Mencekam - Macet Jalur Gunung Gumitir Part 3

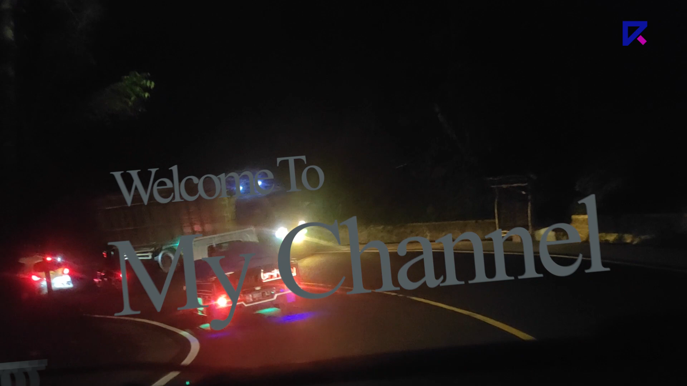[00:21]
bos, masih perjalanan di Gunung Gutitir. Perjalanan terlama ini di Gunung Gutitir.
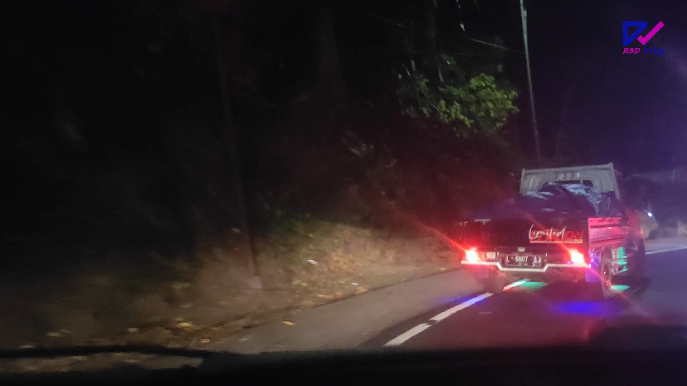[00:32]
Merayap, merayap. Dari Watu Gondang tadi ini jalannya sudah mulai turun, John.